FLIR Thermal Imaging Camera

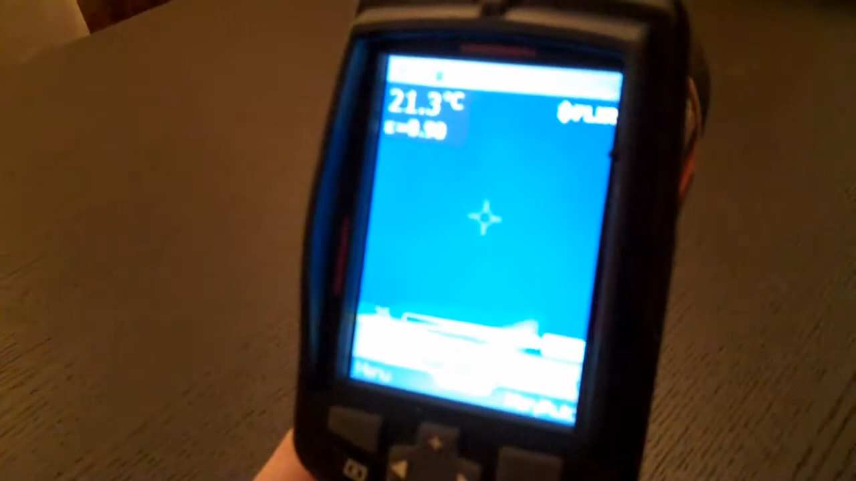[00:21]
On screen: spot 21.3°C
Oh, let's have a look at your laptop. Wow, that is so cool. What's it doing with my hand?
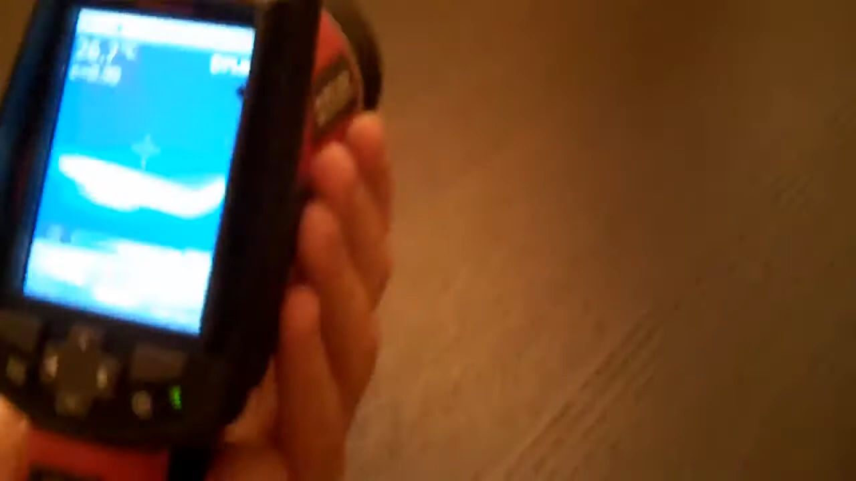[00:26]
Yeah, there's your hand.
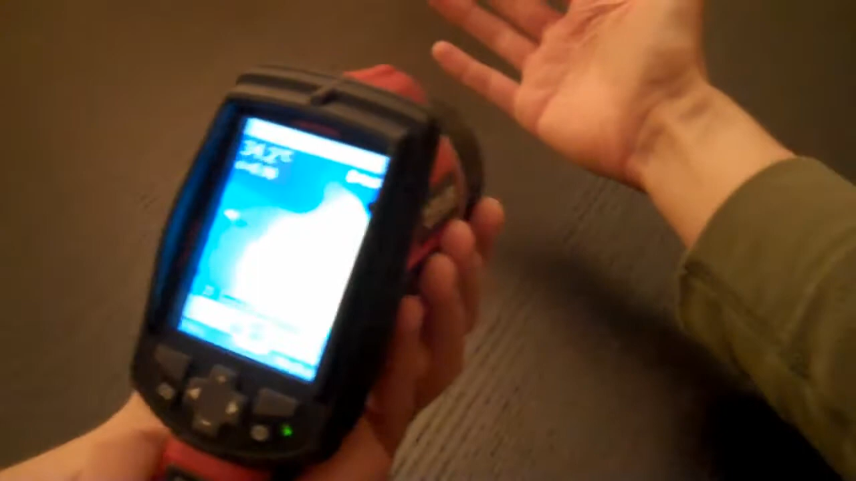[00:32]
My hand's really cold. Yeah, your fingertips are cold and what's really weird is... They are, actually, though.
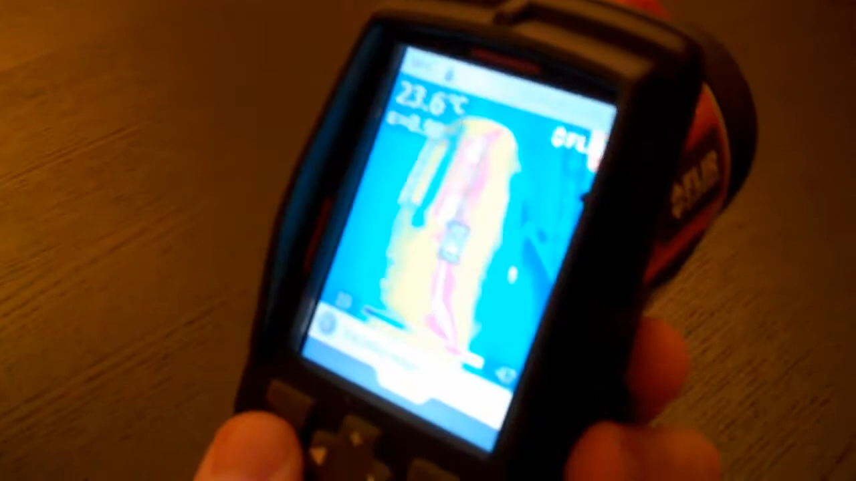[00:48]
On screen: spot 23.6°C
That's my car. Oh, that's so good.
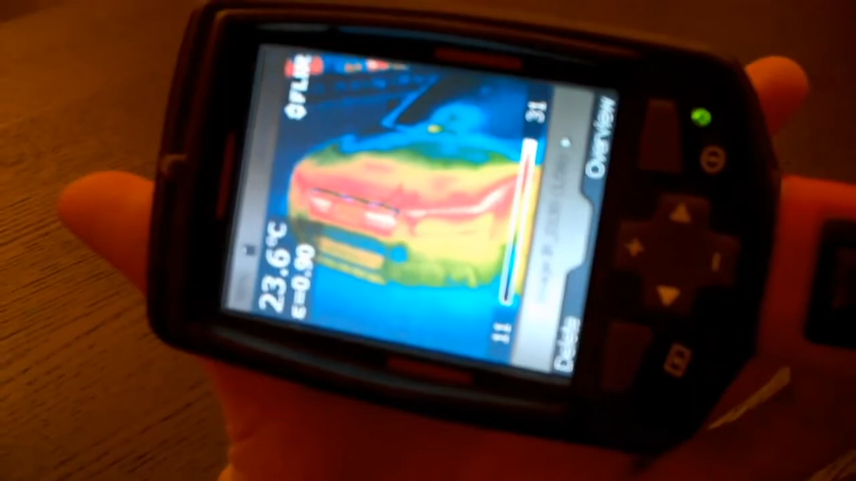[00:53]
On screen: spot 23.6°C
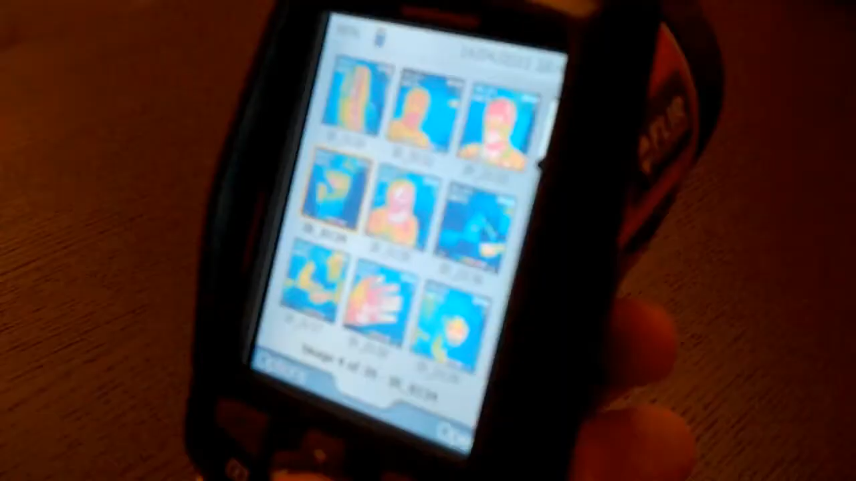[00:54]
But one of the Asprexia ones is... You'll like this because you like cats.
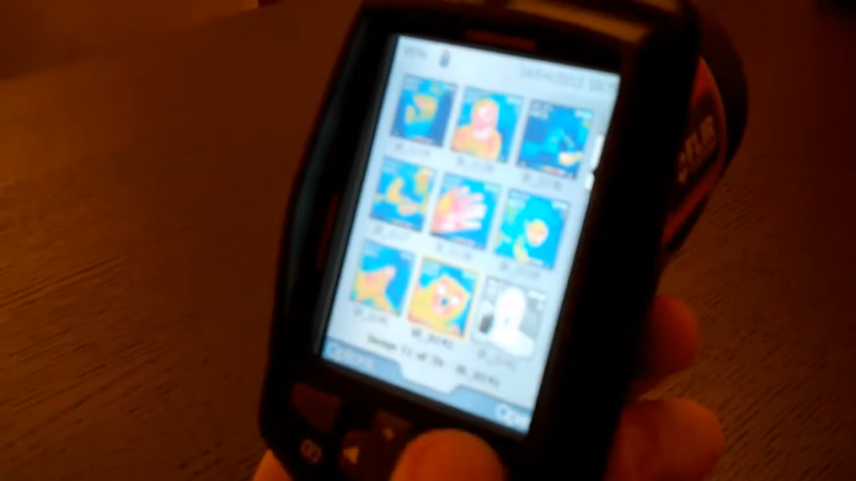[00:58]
It's a meow cat. Look how warm its eyes are. Why is its eyes so warm?
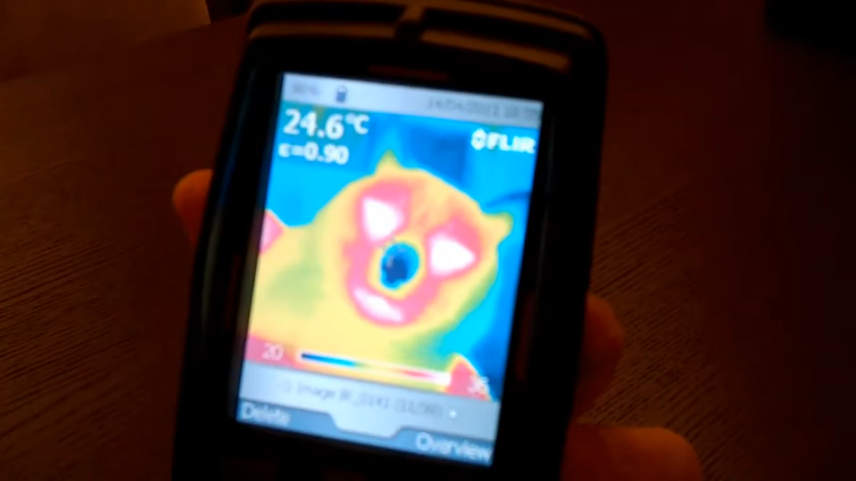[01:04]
On screen: spot 24.6°C
And its nose is really cold. That's really weird, actually. It's not even just cold, it's like black.
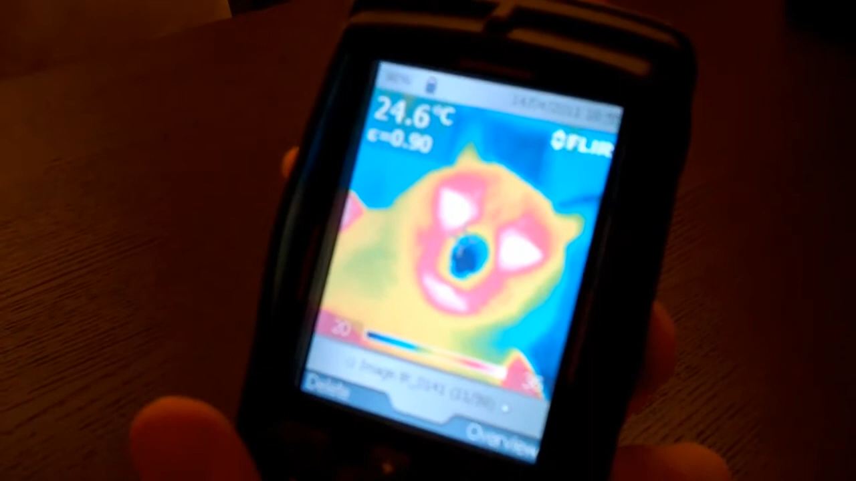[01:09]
On screen: spot 24.6°C
Yeah, it's almost colder than the background. That might have something to do with the emissivity of its nose.
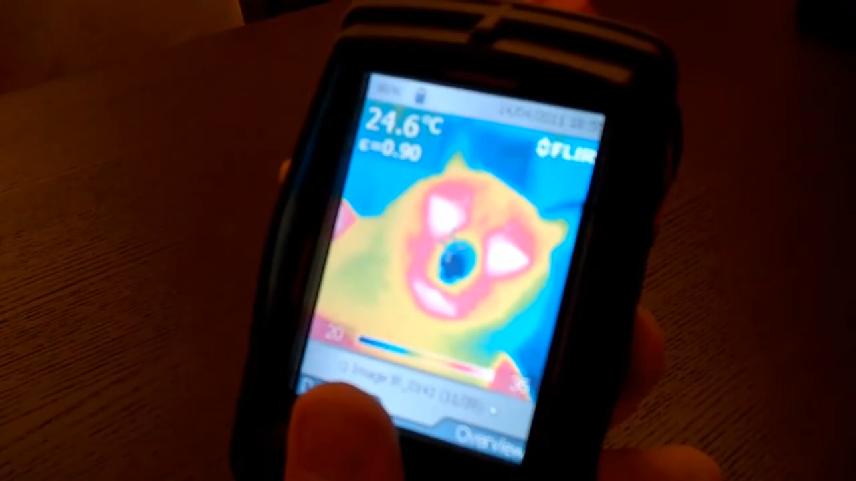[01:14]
On screen: spot 24.6°C
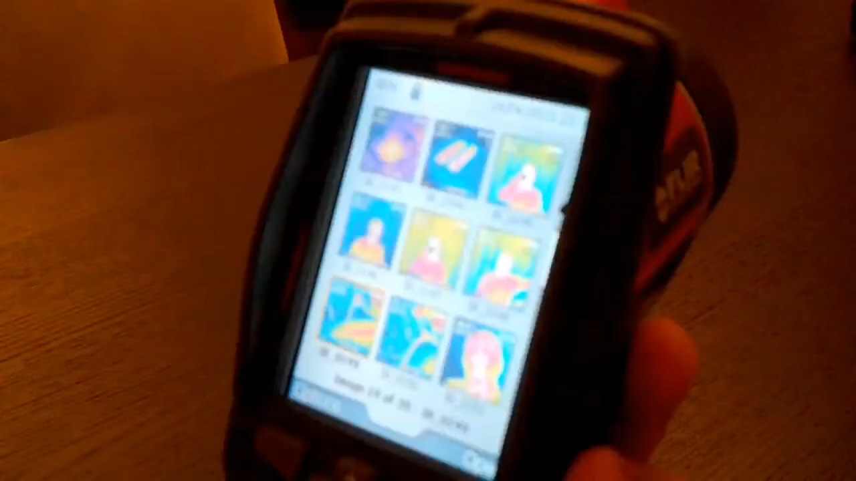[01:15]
This isn't quite Asprexy. This is a kettle. Pouring water. Oh, yeah.
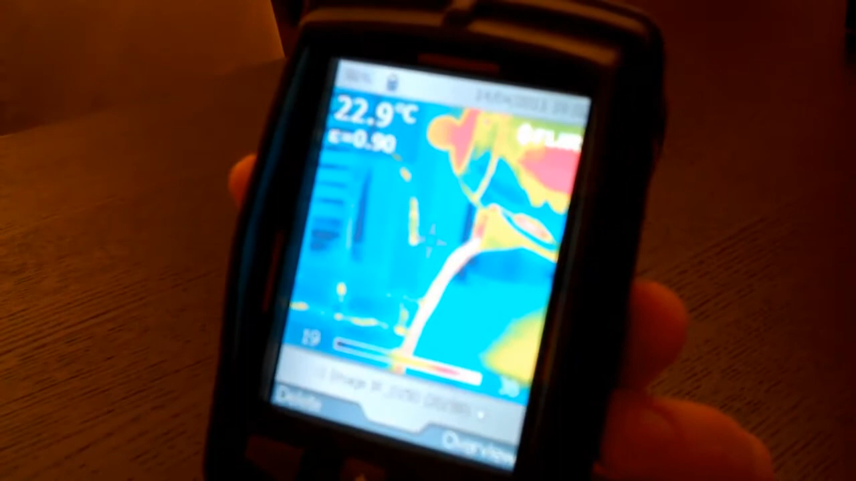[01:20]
On screen: spot 22.9°C
And you see here that it looks like the kettle's cold but it's not. That's a reflection of coldness.